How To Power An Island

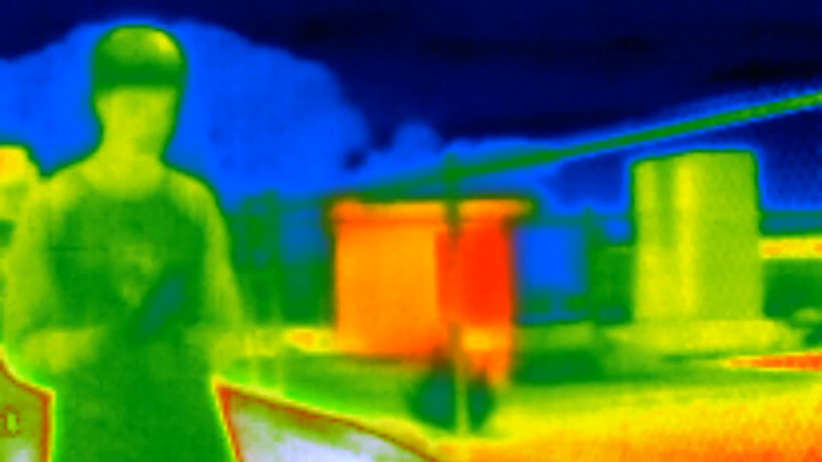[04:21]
As you can see in the infrared, it does this by converting electrical energy into heat energy.